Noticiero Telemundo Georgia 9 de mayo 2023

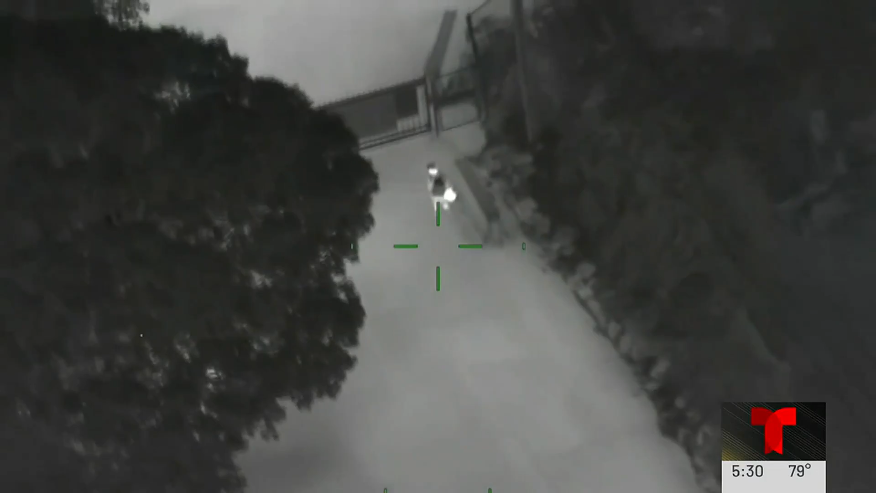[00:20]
También un helicóptero de la policía de Gwinnett sorprende a sospechoso ladrón infragante y tenemos las imágenes.